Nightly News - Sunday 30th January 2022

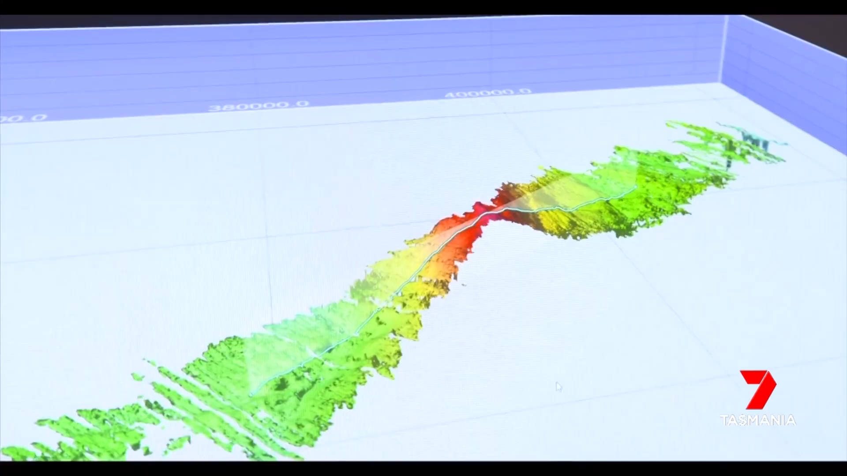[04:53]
A 55-kilometre-long glacial canyon along the way, a pleasant surprise for scientists, with enhanced technology on board supporting the discovery.